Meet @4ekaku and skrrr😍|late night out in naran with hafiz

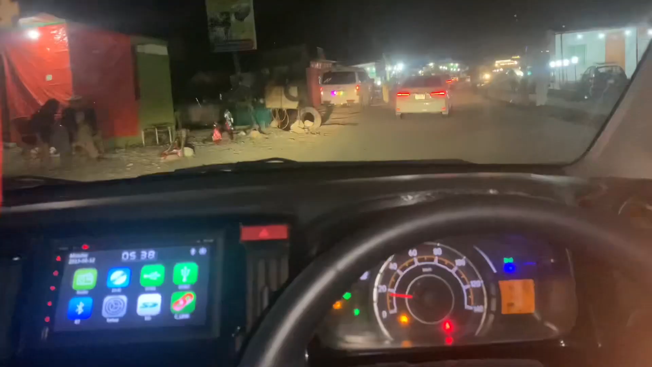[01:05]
This is Naraan's Bazaar. We are here. We are here.